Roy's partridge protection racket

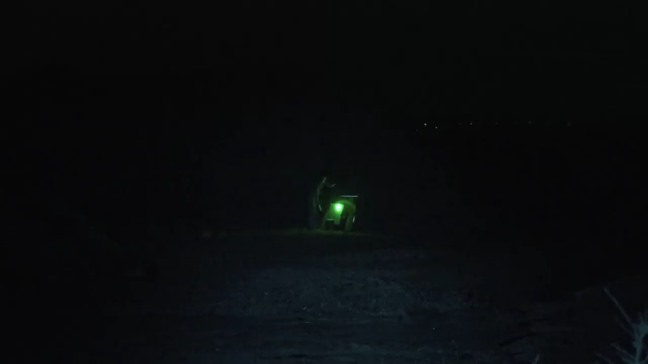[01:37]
So what we're going to do is we're going to shoot with the lamp to start with, just to make sure that we're on target and see where we're going.
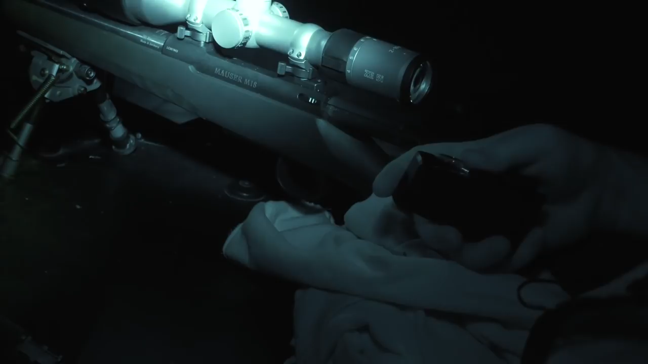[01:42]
And then once I've got the rifle zeroed and I'm happy with it, then we're going to transfer over to the night vision. And hopefully we should be shooting in exactly the same spot.
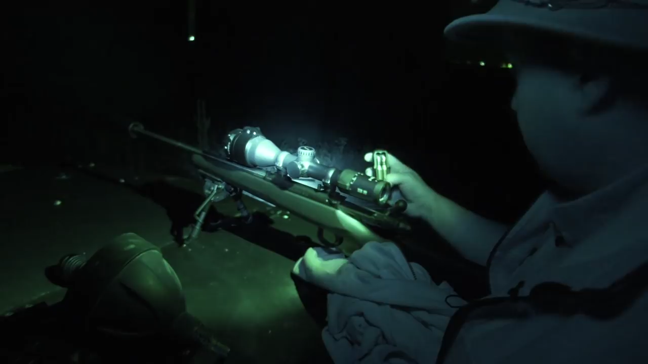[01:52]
So let's see what this little old Mauser can do.
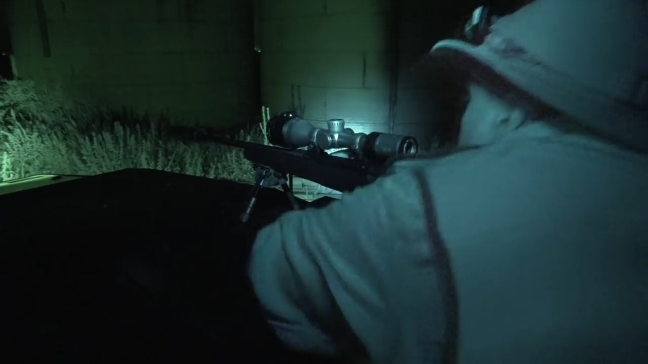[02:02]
Okay.
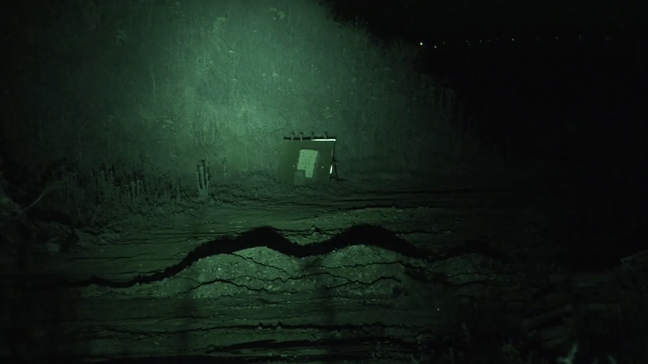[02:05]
With three shots, we are smack on target.
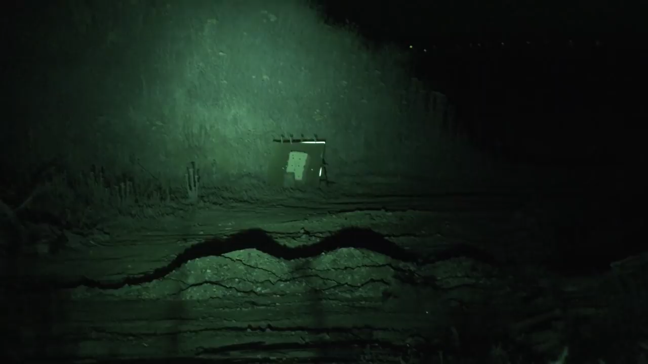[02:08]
So theoretically, we should just be able to click on the front-mounted night vision.
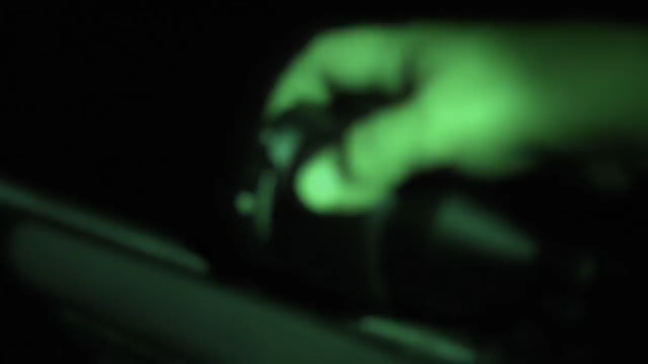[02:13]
We've got a housing here that just locks down in position like that with a shim underneath. So that's nice and tight and firm on there. The only thing, obviously,
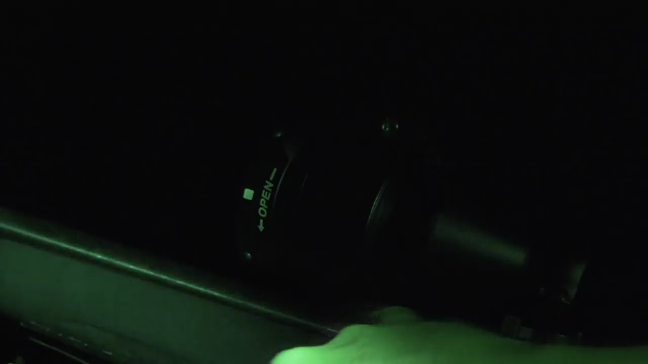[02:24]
you just need to make sure is you've got enough clearance with the mounts underneath so it's not interfering with your barrel, which this has. And then it should just be a case of
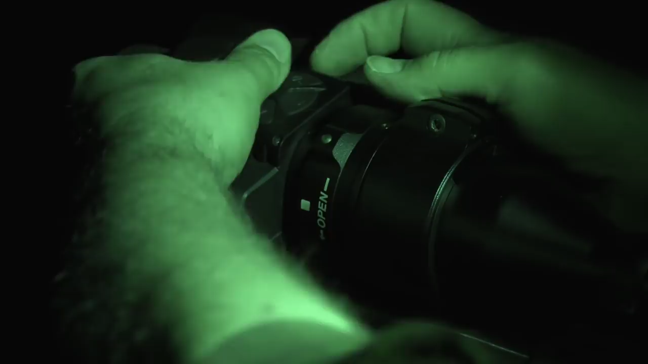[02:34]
locate that on, lock it into position,
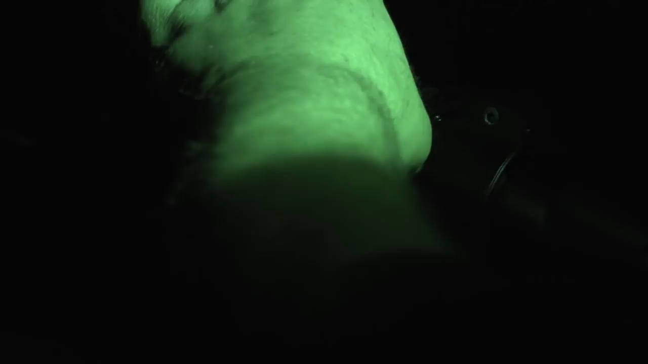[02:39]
and
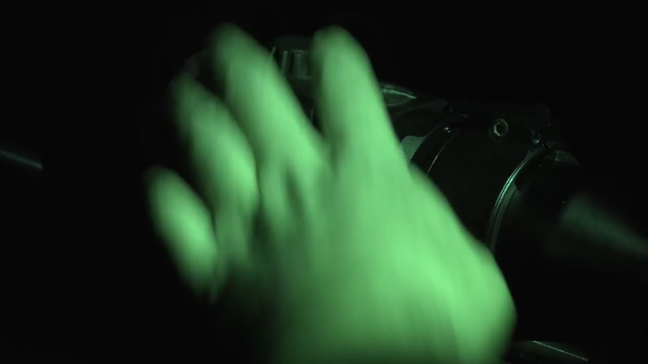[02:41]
we shall turn it on and see what we get.
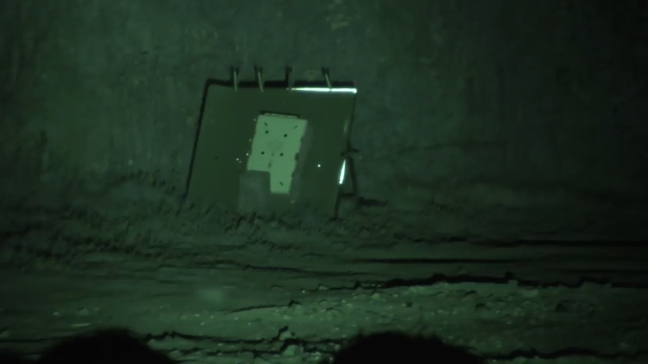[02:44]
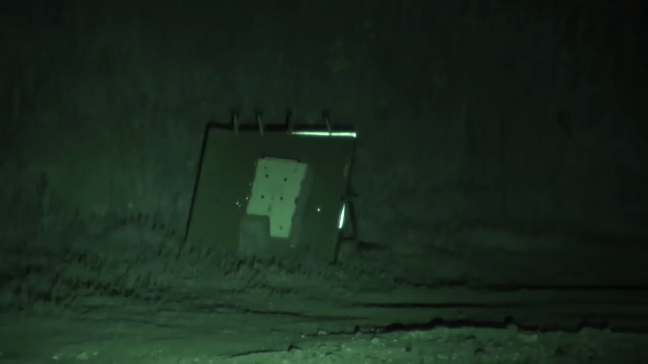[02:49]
Okay, so we have got pretty much where we need to be on there.
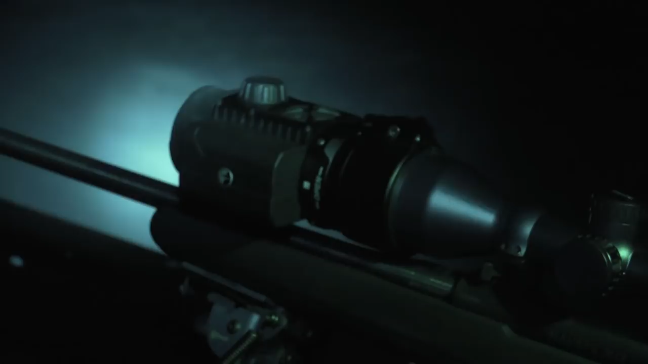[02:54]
So we shall load up and see if we can find some foxes.
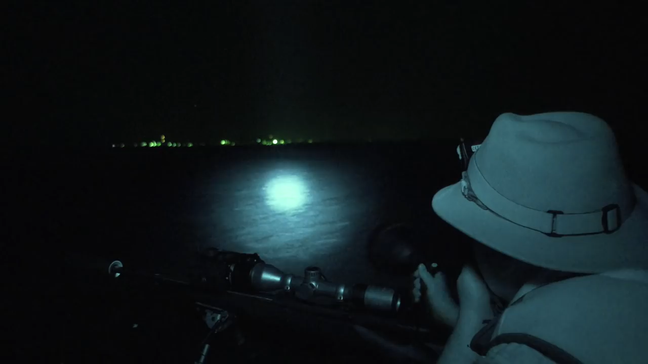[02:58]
With the kit singing in harmony, Roy hits the harmonica call. Nothing. Not a sausage. He swaps to the willow call and possibly discovers a bit of old sausage.
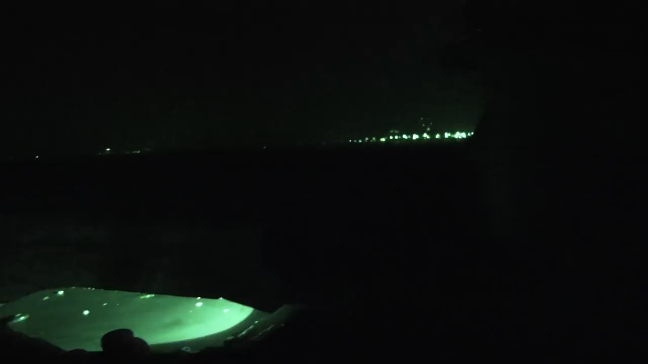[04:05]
It is, and there are three of them.
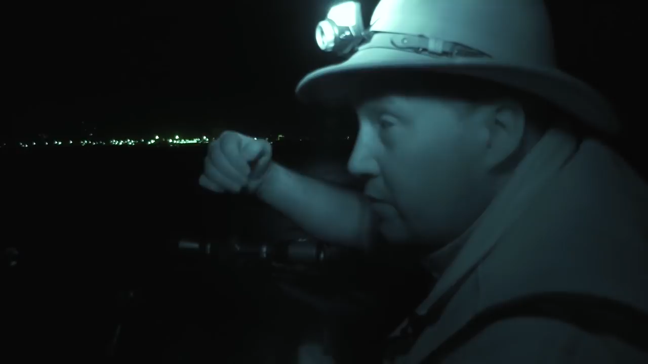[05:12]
We just then had to creep forward because as they were coming forward, they were going in the long grass, and where they were was absolutely perfect. Because we could just see them through there. If they came any further forward, then we would have lost them in this particular patch. So we just crept forward, just did a few little hand squeaks, and got their interest, and that was it. So we managed to account for all three, which is absolutely spot on.
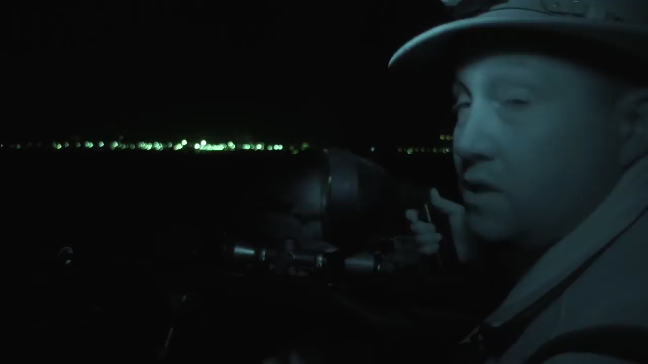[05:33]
I mean, that's what we try and do. And again, that's the lovely thing with night vision, because you can just put it on it. They don't know what's going on. There's just a few bangs. And then you can account for the litter pretty quickly like that. So we didn't educate any, all three down. Again, absolutely perfect, because
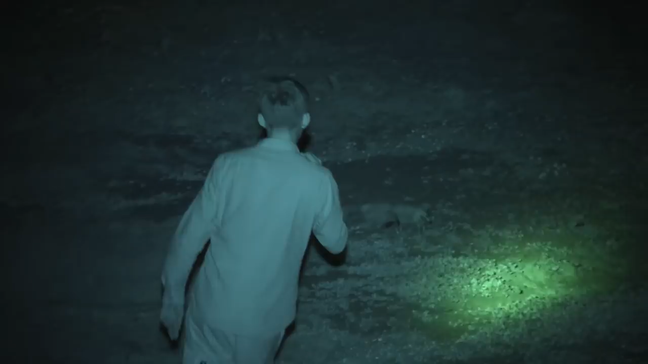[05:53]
we're within about 200 yards of where one of the partridge pens is here. So they would have really caused us problems, that little litter.